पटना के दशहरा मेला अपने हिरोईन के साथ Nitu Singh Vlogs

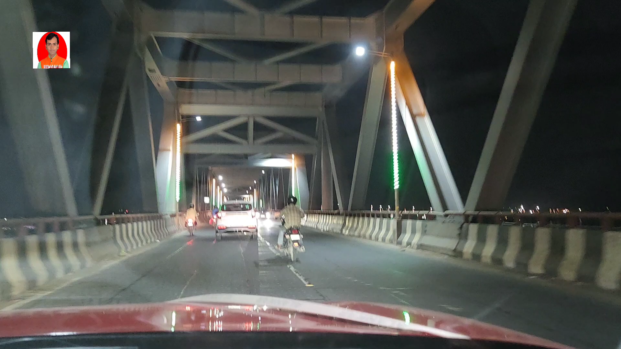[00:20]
तो अभी हमनी के अपना जेपी दीघा पुल जरा कहा जला, और आज गांधी मैदान से लेके राजा बाजार तक बाई रोड घूमे सर।
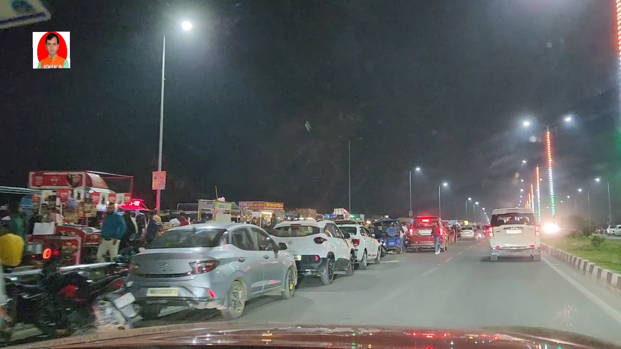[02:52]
देखो ना यहाँ पर झूला है, देखो मरीन ड्राइव पर भी भीड़ है। बताओ लोग मेला नहीं के जाते, बताओ दुर्गा जी देखे नहीं के जाते, सब लोग मरीन ड्राइव पर देखो तबे बताओ।